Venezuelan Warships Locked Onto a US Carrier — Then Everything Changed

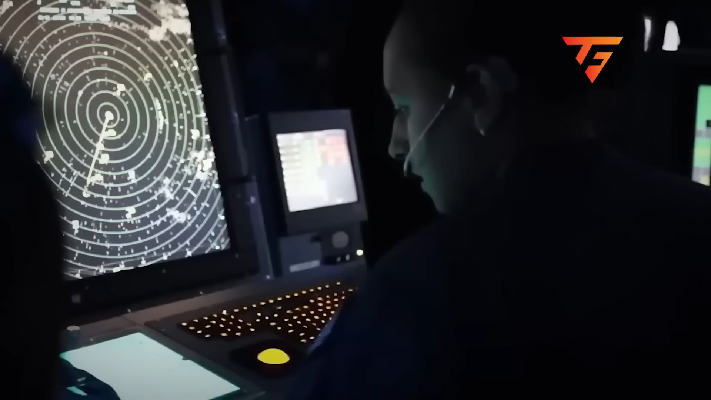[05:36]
He activated his ship's fire control radar, a Selenia Orion RTN-10X system that